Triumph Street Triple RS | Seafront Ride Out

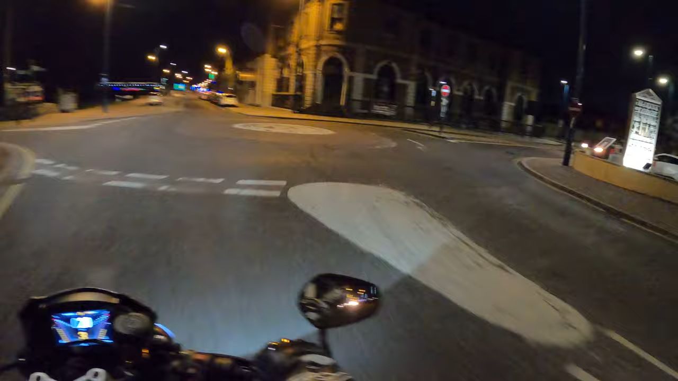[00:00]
Well welcome back to the channel. Much appreciated for you joining me this evening and we're gonna go for a ride out, a night time ride out.
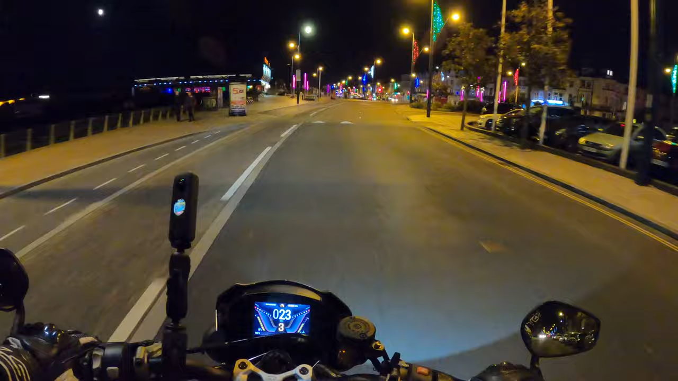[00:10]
It's now seven o'clock along Great Yarmouth Seafront. The delights of Great Yarmouth Seafront. Looks totally different in the darkness.
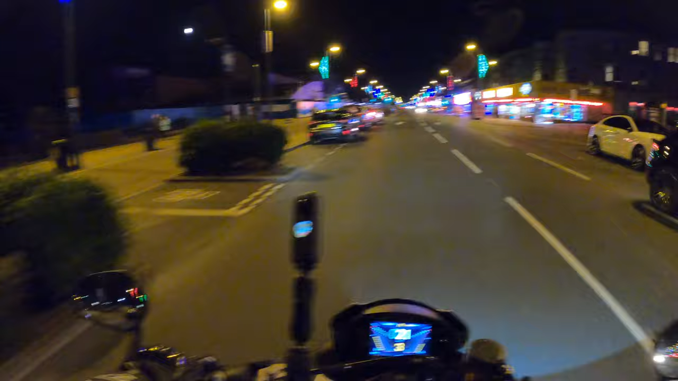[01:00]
Someone else out enjoying the evening. Yeah, like I say, it looks totally different.
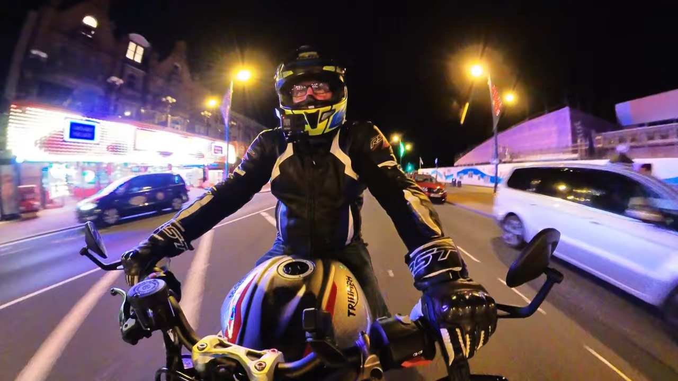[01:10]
The Yarmouth Eye, the wheel there's not lit up unfortunately. That's a shame. In the distance there. Perhaps they've had a power cut.
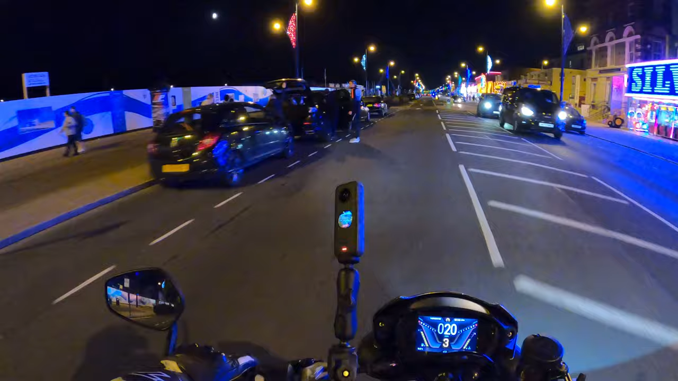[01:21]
Or they haven't paid the bill. But yeah. Like I say, there's a few people out and about. Oop.
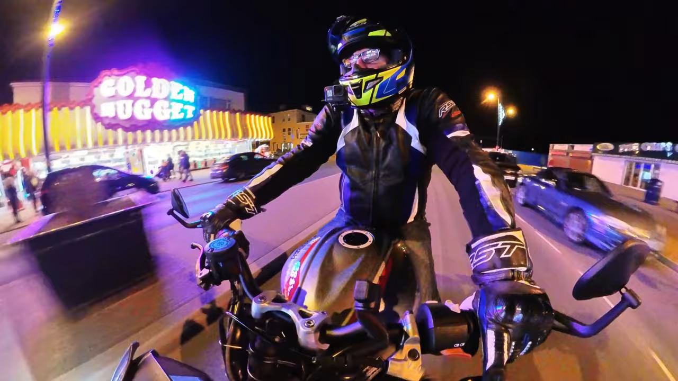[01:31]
Not a lot going on though really.
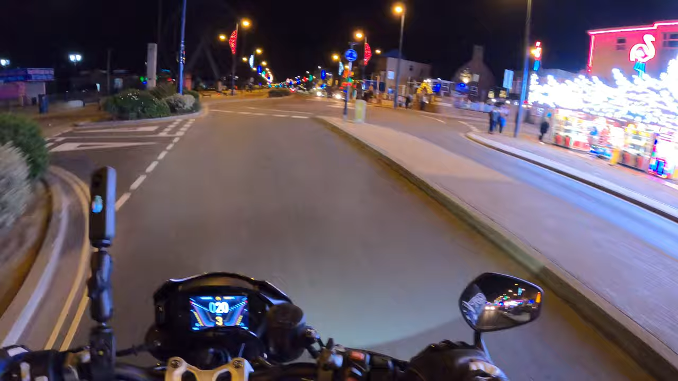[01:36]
A few bars out. A few bars here. Very quiet. So we've come at the end of the end of the summer now. So maybe that's closed actually, that wheel.
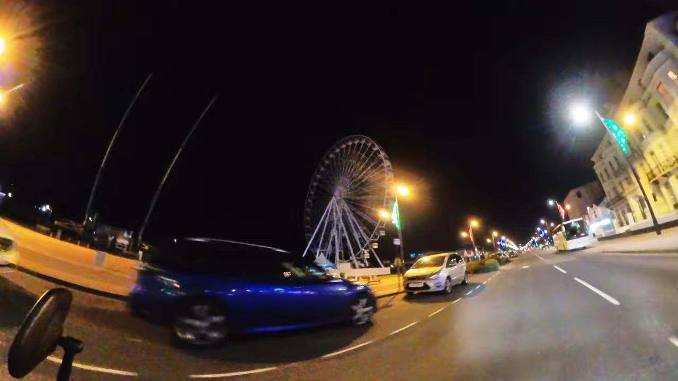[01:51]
Looks quite nice when I sold it up unfortunately.
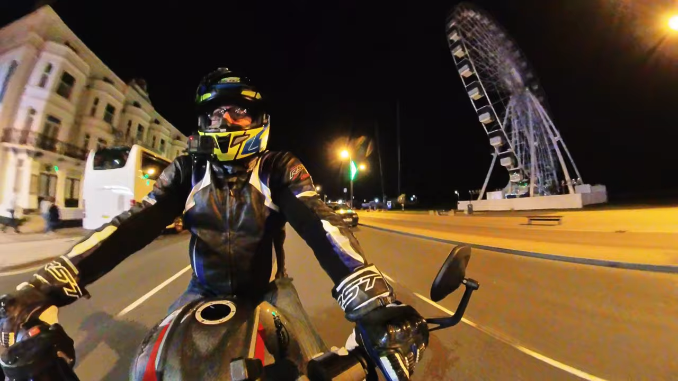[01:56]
That's not the case tonight.
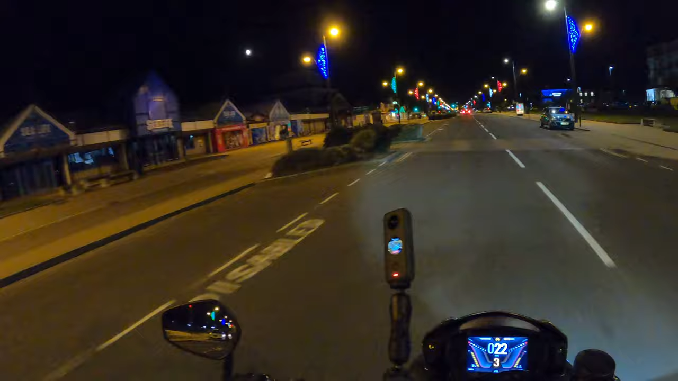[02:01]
Got the Wellington Pier there on the left. Not really much left of the pier there. I think that got damaged, damaged. With a C.
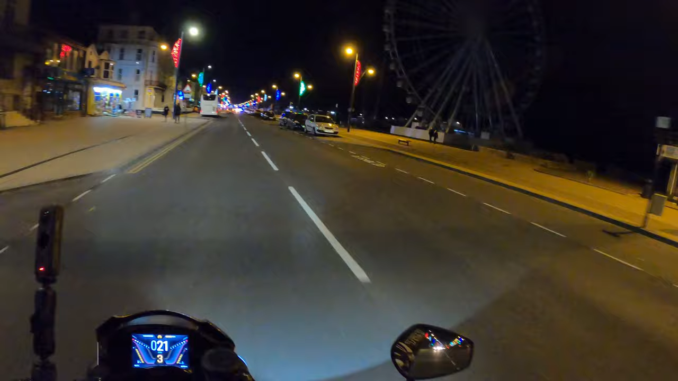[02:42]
Lots of police about. Don't want to hang around for too long. Not that I'm doing anything wrong.
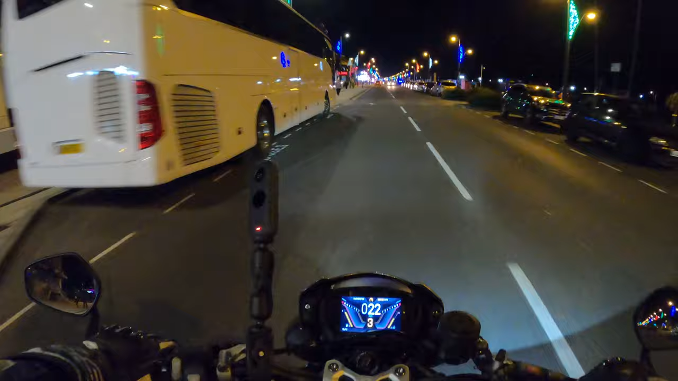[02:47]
Fully legal. Insured. Taxed. Everything. Nothing. Howie Ramsden's. Chippy. Oop. Nearly went over the roundabout then. Haha. The new Marina Leisure Centre is being built. They knocked the old one down.
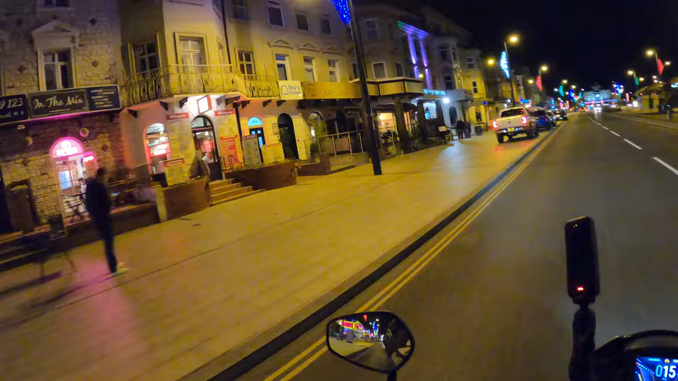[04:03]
Kebab shops. Takeaways. This one is the Britannia Pier. Coming up on the right.